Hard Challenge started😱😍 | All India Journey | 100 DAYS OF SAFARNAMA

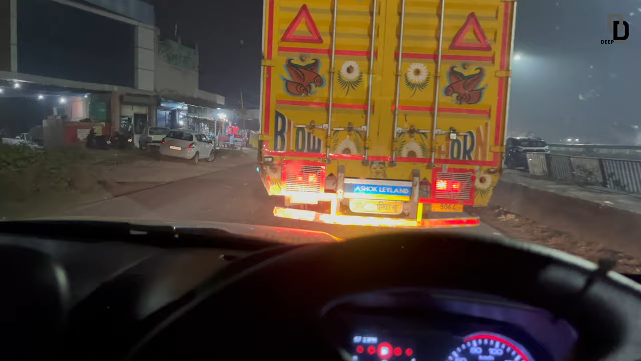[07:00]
अचे के तरफ तो यह जो रस्ता जा रहा है यह जा रहा है चंडिकट और ऊपर के तरफ दिली